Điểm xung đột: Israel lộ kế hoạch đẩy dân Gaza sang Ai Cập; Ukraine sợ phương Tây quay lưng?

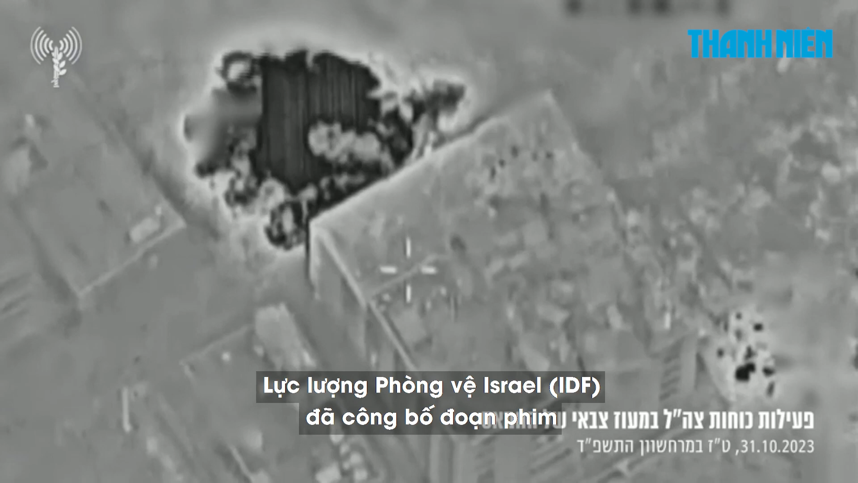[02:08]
Lực lượng phòng vệ Israel IDF đã công bố đoạn phim về điều mà họ mô tả là cuộc tấn công vào Jabalia.
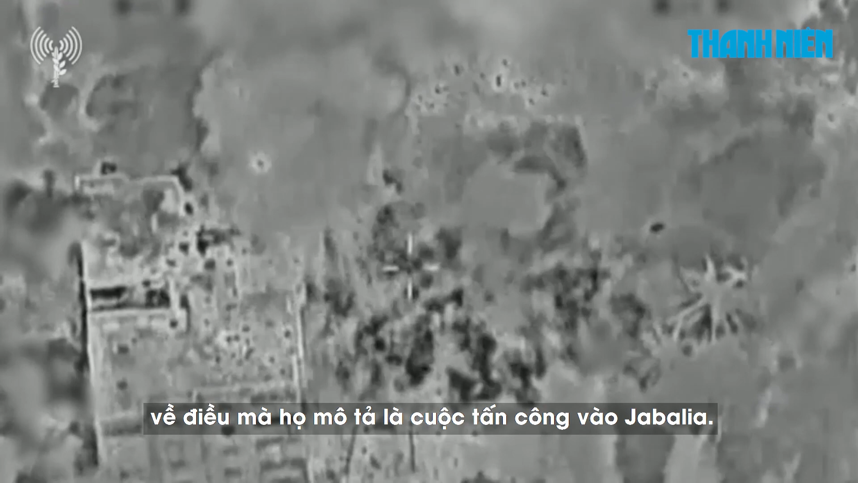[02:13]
Trong một tuyên bố, IDF nói các cuộc tấn công đã giết chết hàng chục chiến binh Hamas trong một khu phức hợp đường hàm dưới lồng đất,